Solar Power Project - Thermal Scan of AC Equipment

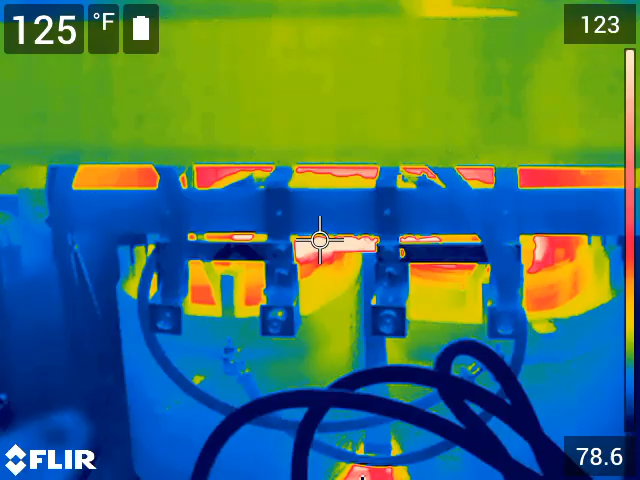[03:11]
On screen: spot 125°F
So that's 125 degrees. And that's part of the losses that you have in a transformer.
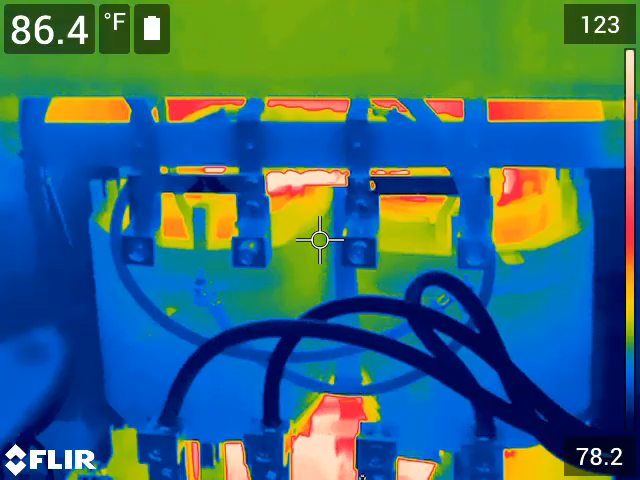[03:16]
On screen: spot 86.4°F
Is that you're heating that up. So that takes some power.
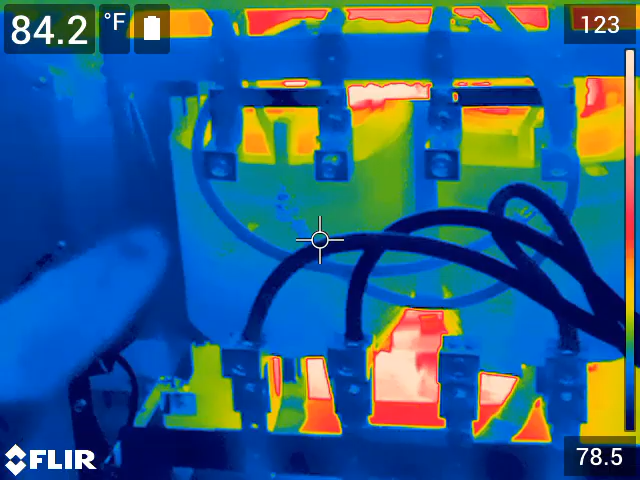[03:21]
On screen: spot 84.2°F
But the windings are cool. And the wiring is cool.
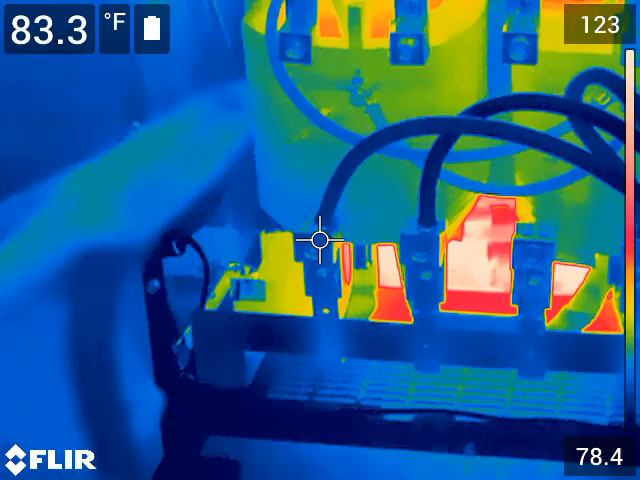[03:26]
On screen: spot 83.3°F
So there's no issues with the wiring.
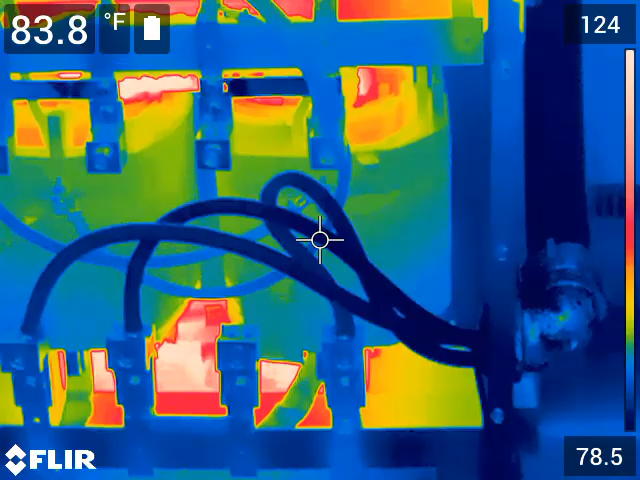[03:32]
On screen: spot 83.8°F
Since I've been sitting in here, the inverters have gone from kind of where they are now.
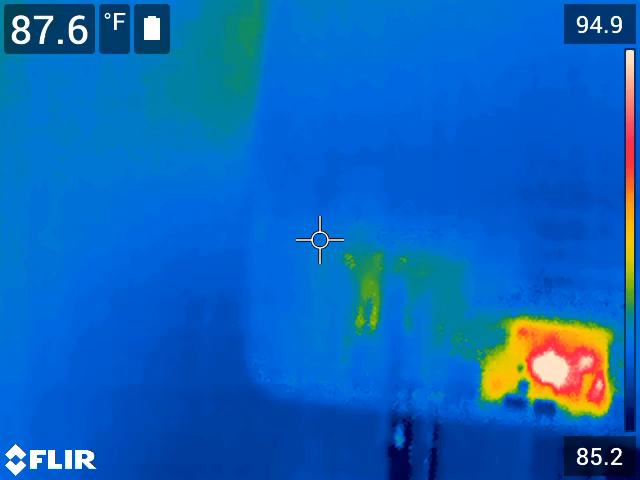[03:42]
On screen: spot 87.6°F
to close to 40% load. That's not the maximum that it's seen, but it's the maximum I've seen since I've been in here.
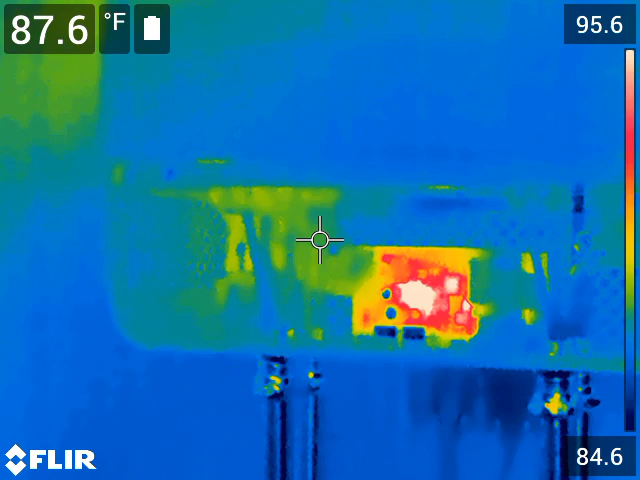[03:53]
On screen: spot 87.6°F
That's the AC input, AC output. No problems there.
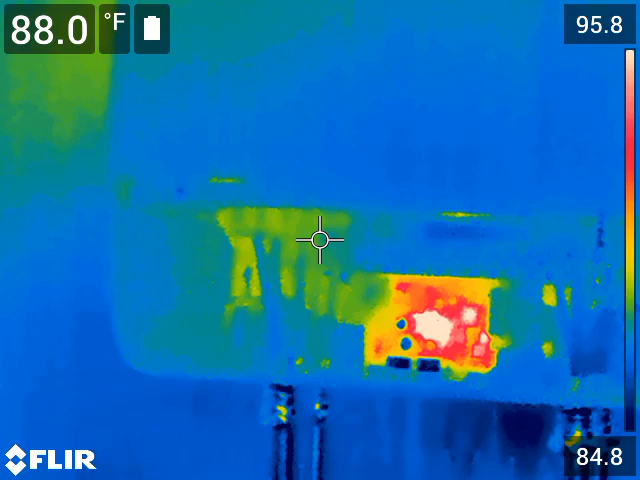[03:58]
On screen: spot 88.0°F
The batteries, no problems there. Of course I'm not using any battery power.
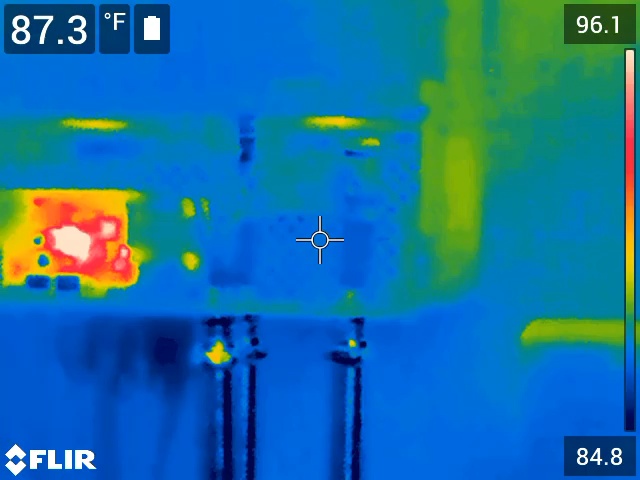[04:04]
On screen: spot 87.3°F
I'll probably scan again when I convert over to the battery. And run another battery test. Again, no problems. AC in, AC out.
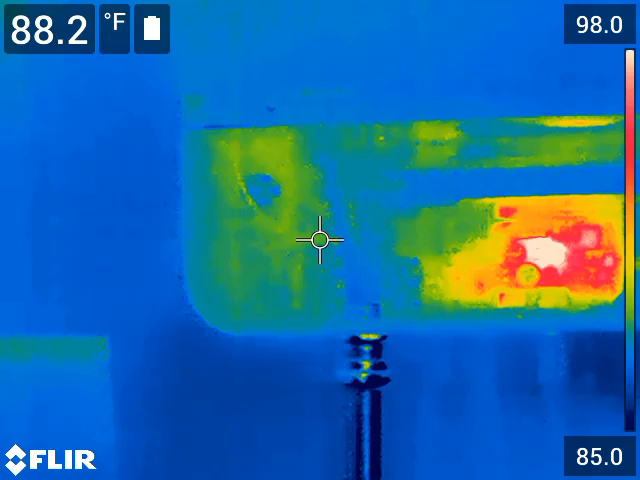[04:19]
On screen: spot 88.2°F
This is internal wiring to the inverter. This is the communications board.
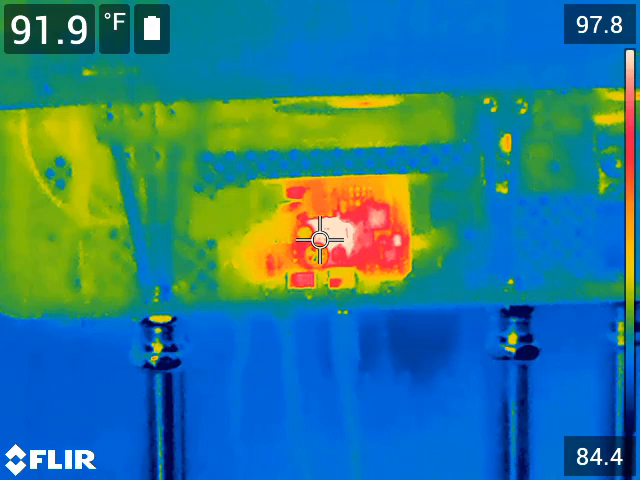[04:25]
On screen: spot 91.9°F
So it's generating some heat. Battery terminals, no issues.
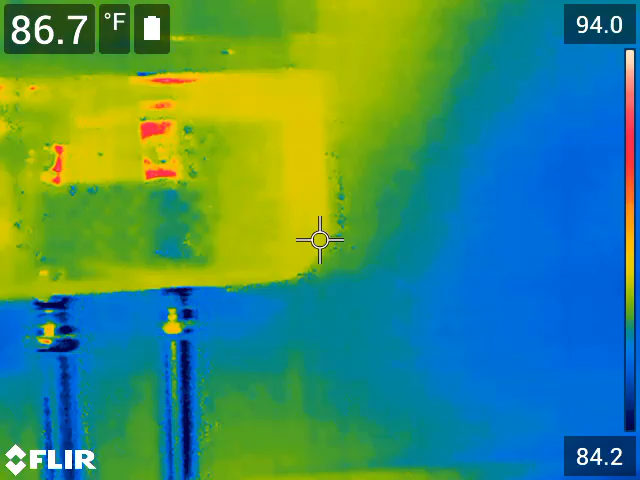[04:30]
On screen: spot 86.7°F
Same here.
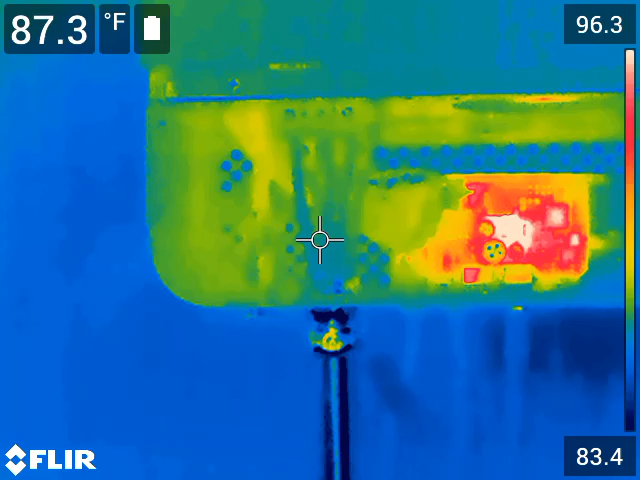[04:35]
On screen: spot 87.3°F
AC wiring, no issues. Battery, no issues.
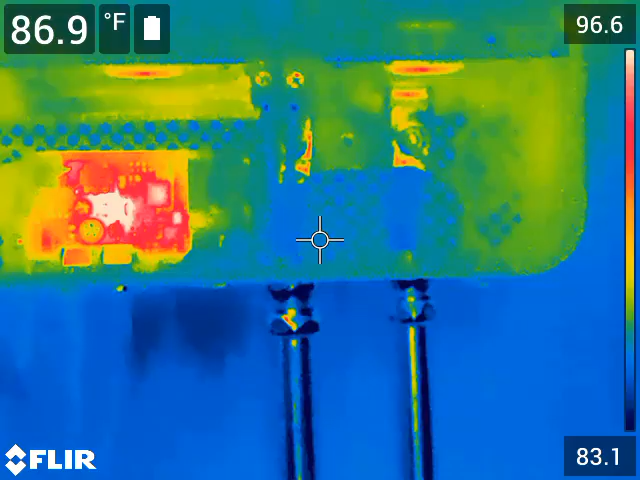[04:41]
On screen: spot 86.9°F
If you know a little bit about thermography, you also will
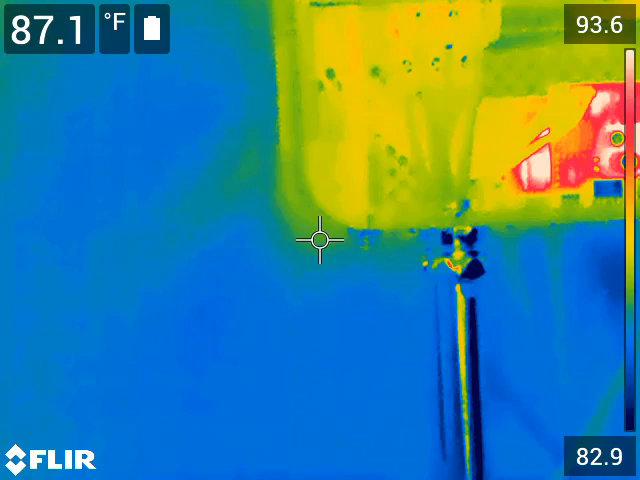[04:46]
On screen: spot 87.1°F
know that you can't check the real temperature on a bright shiny metal object.
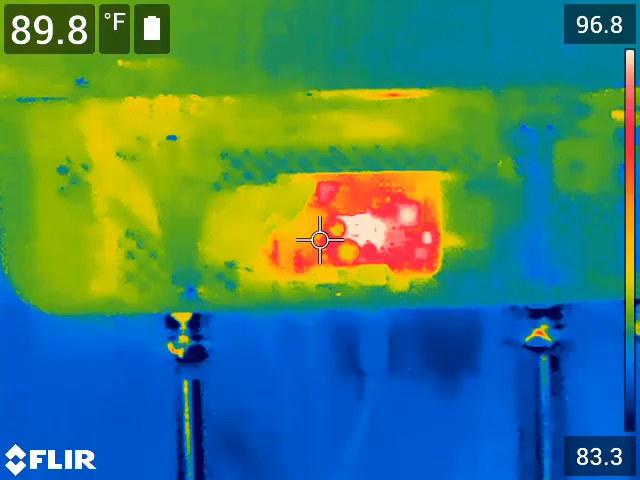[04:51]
On screen: spot 89.8°F
And you can look at these battery cables.
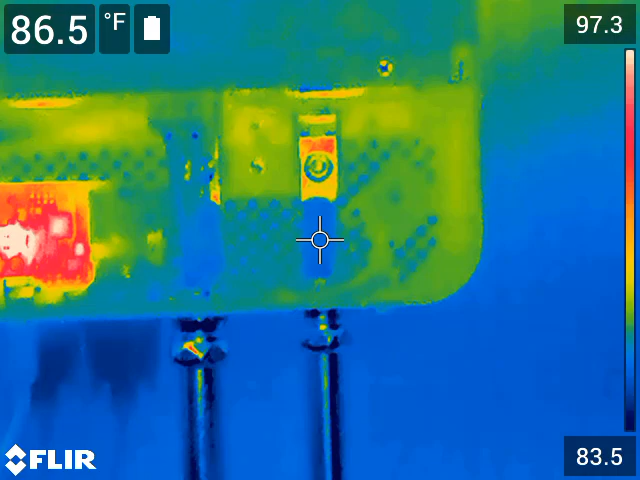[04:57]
On screen: spot 86.5°F
I can get the temperature here where it's dark because I have tape on it and I can get a good reading.
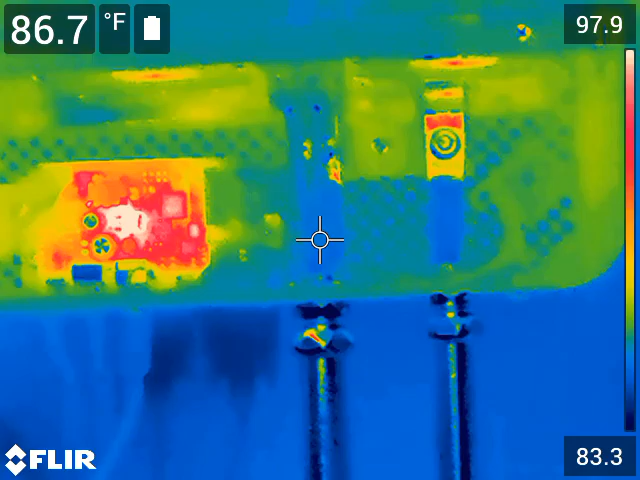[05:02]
On screen: spot 86.7°F
But that bright shiny bar right there, I can't really get a temperature because you can see, depends on how I move my hand, the temperature changes on that bar.
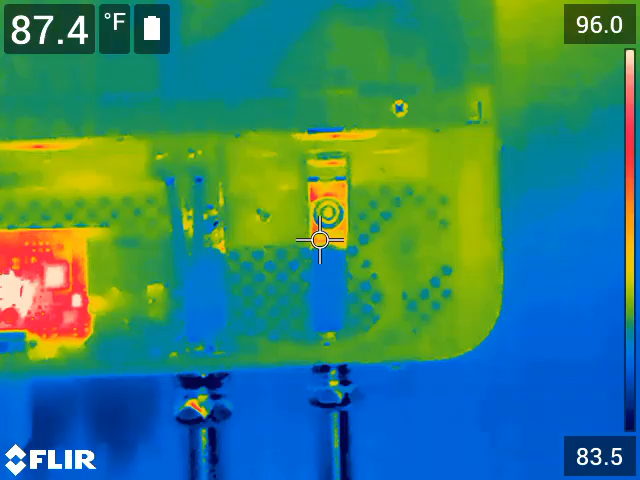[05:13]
On screen: spot 87.4°F
Because it's reflecting heat.
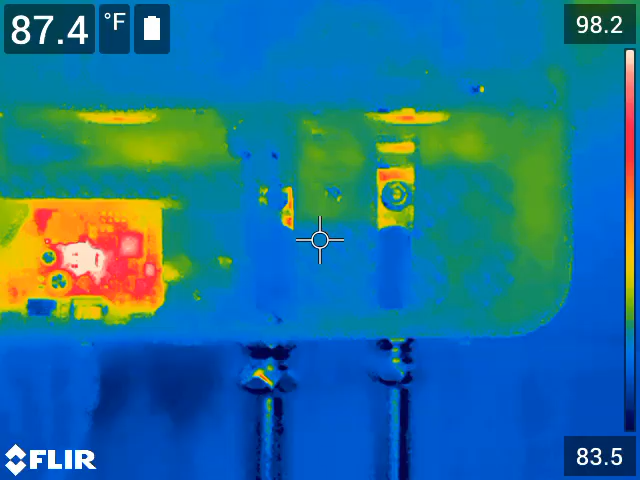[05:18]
On screen: spot 87.4°F
Very much like a mirror.
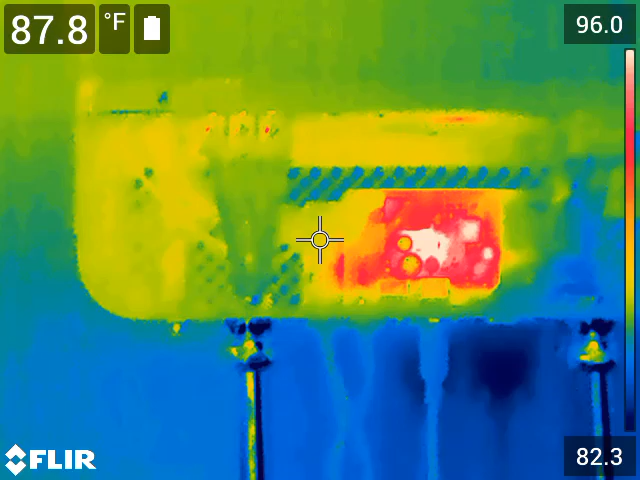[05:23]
On screen: spot 87.8°F
Same on inverter number 5, no issues.
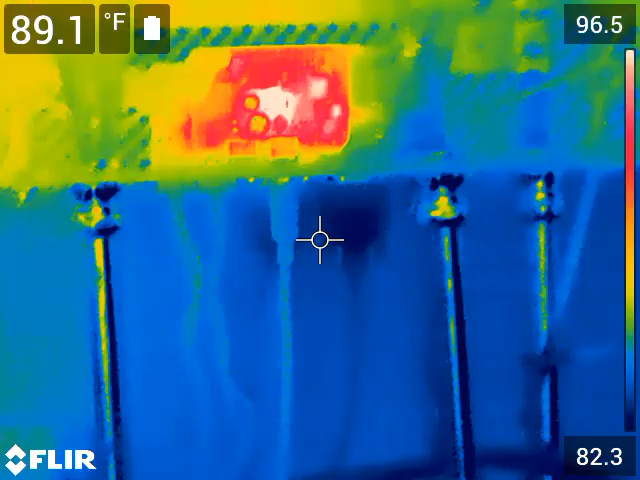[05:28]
On screen: spot 89.1°F
Alright, the boxes, I don't have them open. I'm not going to open them up for now.
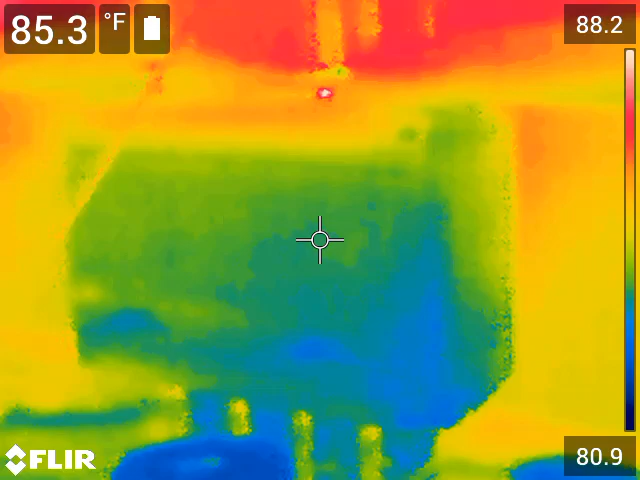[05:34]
On screen: spot 85.3°F
I had scanned this once before. Didn't have any issues with it, with them.
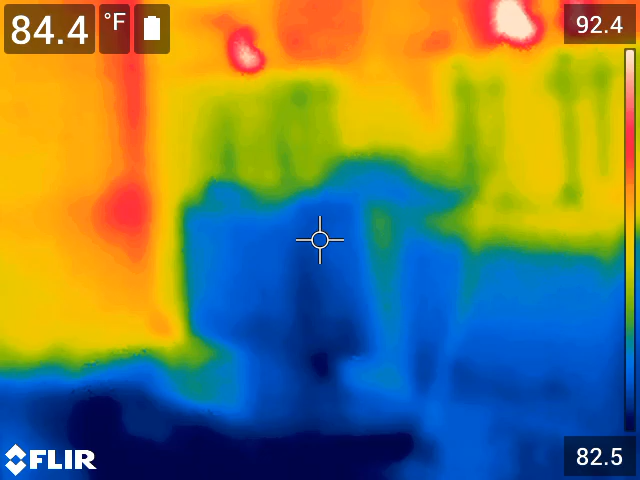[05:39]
On screen: spot 84.4°F
But when I go to do a battery test again, I will check that out.
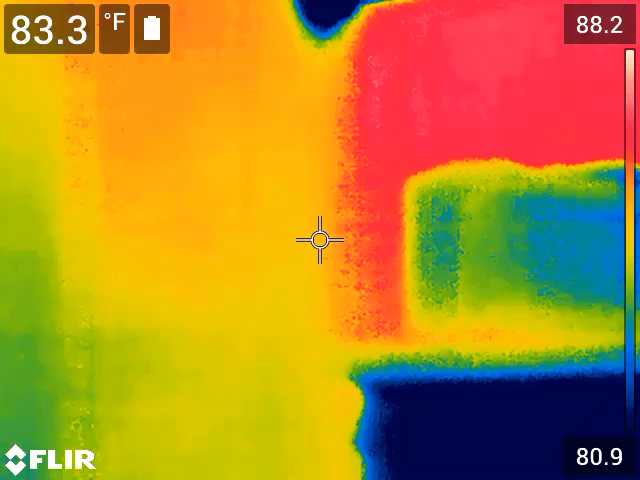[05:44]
On screen: spot 83.3°F
This is the batteries. Battery cable connections.